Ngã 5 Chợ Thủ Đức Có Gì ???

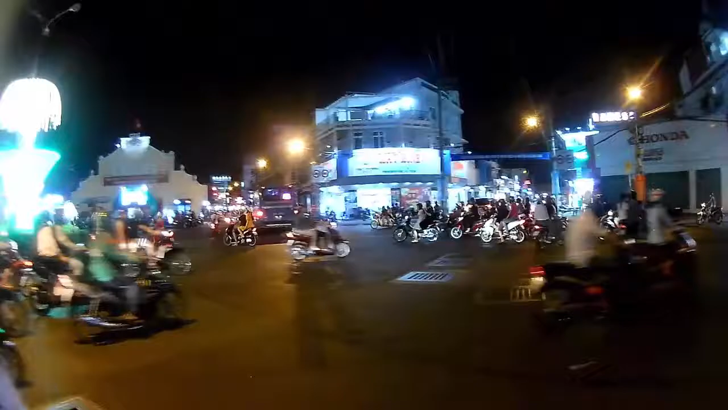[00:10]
Ở đây sẽ là vẽ một kho bằng căn này các bạn còn phía trước nó sẽ là Cô Ngọc Văn này đó hướng hướng hướng phẳng này đó còn cái hướng này là cái đường mà Lê Văn Ninh các bạn đường mà đi ra khờ phẳng căn mà cái đầu kia đó nó